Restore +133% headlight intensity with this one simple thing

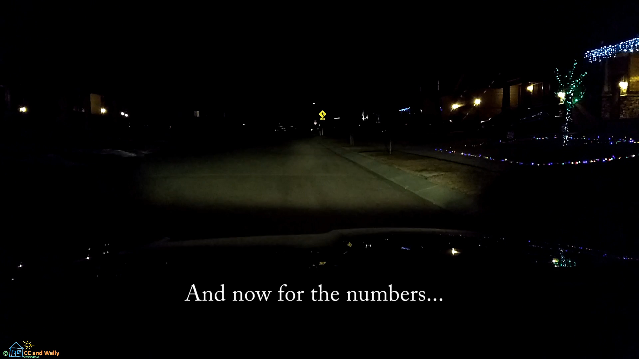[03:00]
And on the driver's side, it went from 480 lux to 1120 lux. And on the passenger side, it went from 520 lux to 1140 lux.
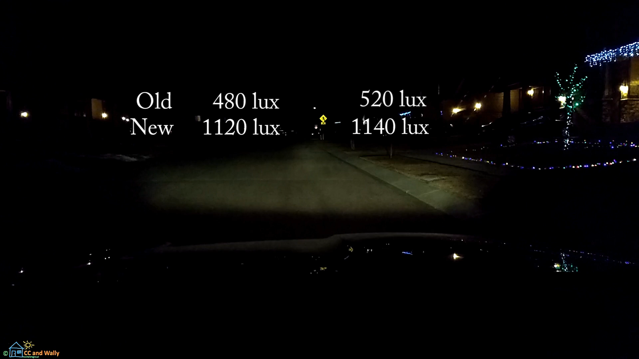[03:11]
And that was just measured with the cell phone from about 16 feet in front of the headlights.
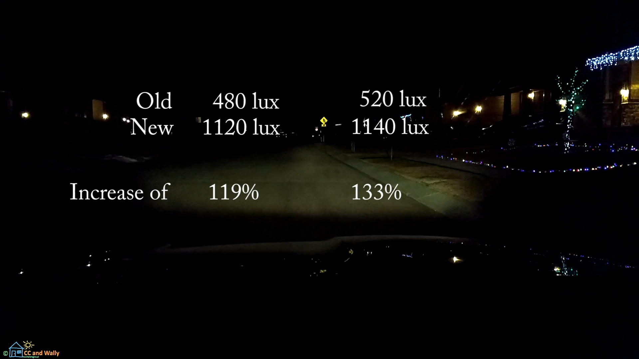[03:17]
Nothing scientific about that, but we're seeing a brightness pretty much double just with new headlamps with the same old light bulbs. And for comparisons, here's a look back at the original lights. Here are the new lights. And here are the old and new lights side by side.